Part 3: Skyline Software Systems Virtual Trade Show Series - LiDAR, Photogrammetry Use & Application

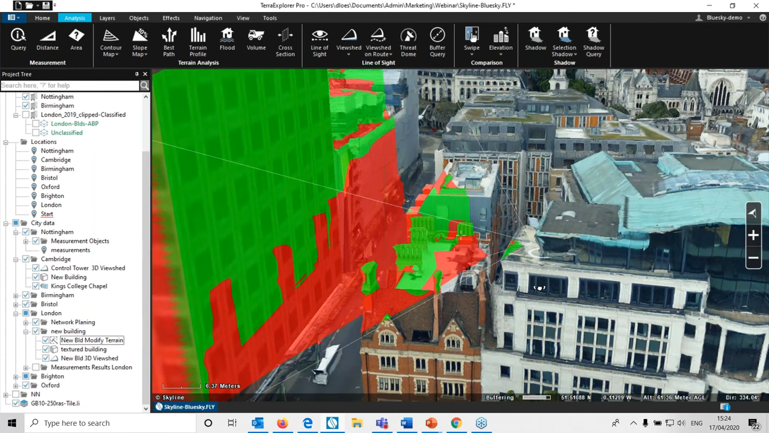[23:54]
here how will this new building affect his view well the answer is it's going to affect his view pretty badly we can have a great view out there anymore
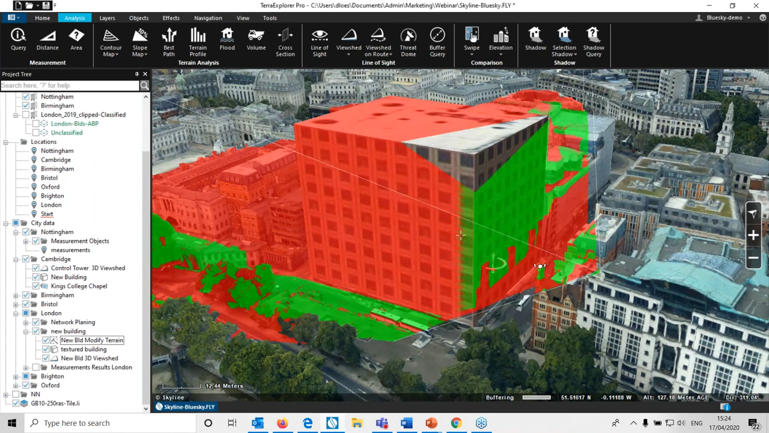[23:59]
um so that's really just a taster of all the different things that we can do now